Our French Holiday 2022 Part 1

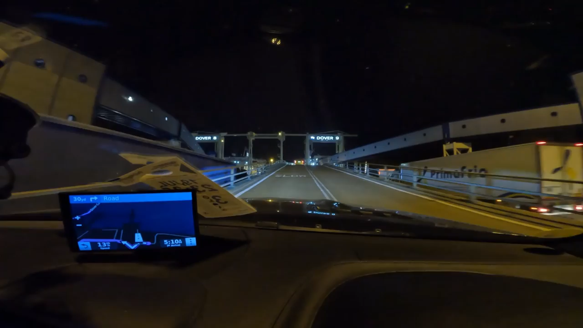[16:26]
We're about to board Dover 9, P&O crossing from Dover to Calais.
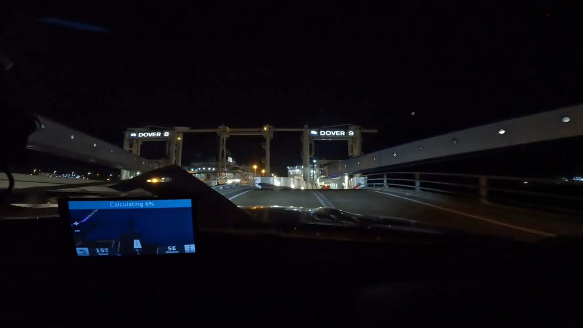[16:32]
Still not sure what time we're kind of supposed to be crossing. Look, we're going onto the ferry.
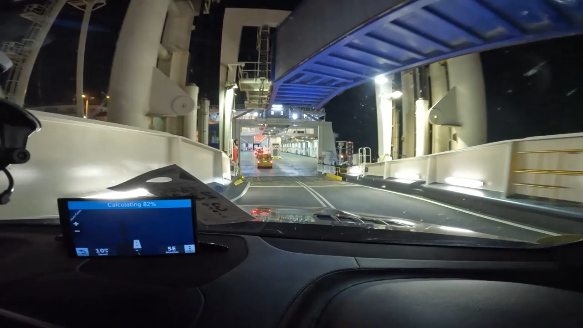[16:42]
See where they send us. If they send us on this one, we're going to stick out, I think. Oh, maybe not. Maybe not.